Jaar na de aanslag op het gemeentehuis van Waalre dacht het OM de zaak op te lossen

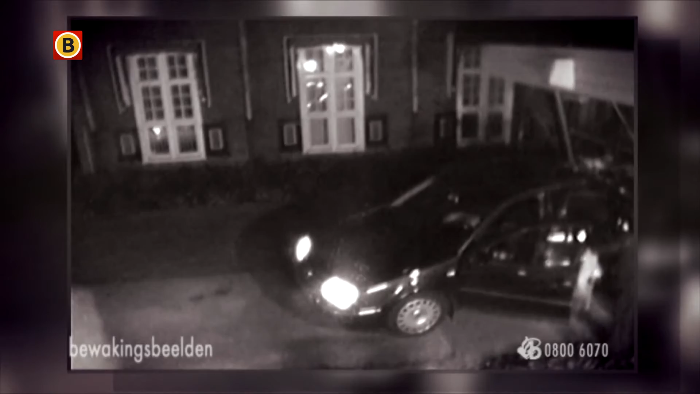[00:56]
De drie mannen maakten veel gebruik van die auto en bovendien zouden ze vlak voor de aanslag gefilmd zijn, terwijl ze jerrycans met benzine vulden.